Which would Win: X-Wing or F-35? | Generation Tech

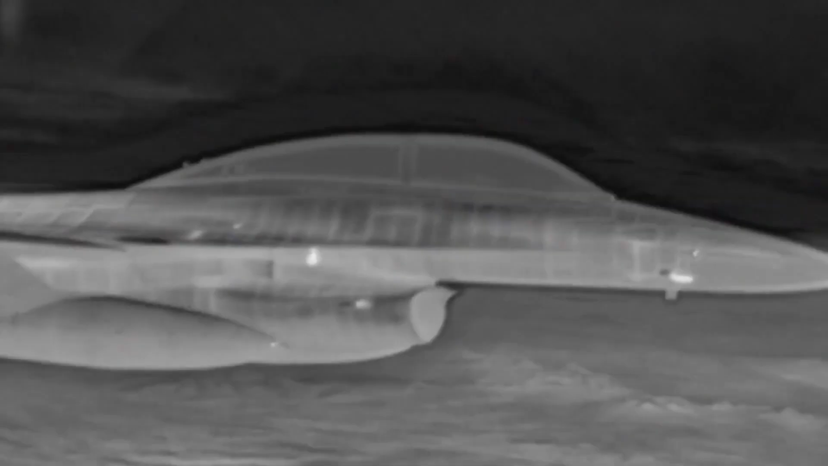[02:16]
The pilot can use his custom-designed helmet to see through the plane.